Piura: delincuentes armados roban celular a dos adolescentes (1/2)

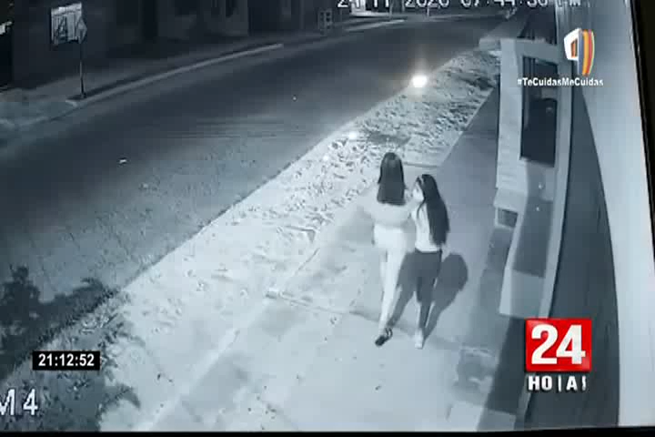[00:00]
Se dirigían a su vivienda cuando de pronto aparecieron dos delincuentes armados y las asaltaron. Eran las 7 y 45 de la noche cuando estas dos menores de edad transitaban por la calle José Carlos Mariátegui, en Piura.
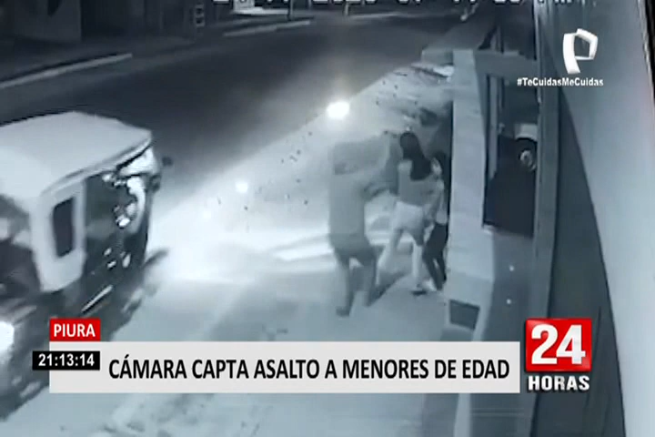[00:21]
De pronto aparece una mototaxi y descienden dos sujetos encapuchados. Uno de ellos saca su pistola, amedrenta a la mayor de las niñas, mientras que la otra menor aprovecha esta situación y sale corriendo. Sin embargo, segundos después es perseguida por uno de los delincuentes que logra alcanzarla y arrebatarle su celular.
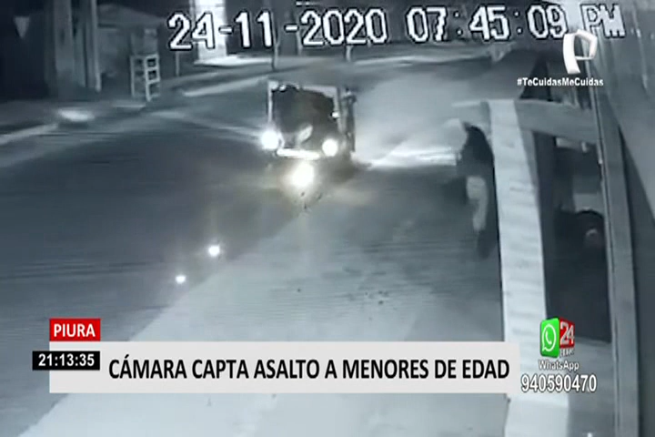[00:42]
Tras lograr su cometido, ambos ladrones abordan la mototaxi y huyen con rumbo desconocido. La policía informó que este no sería el primer robo de estos delincuentes, ya que días atrás una cámara registró otro de sus asaltos.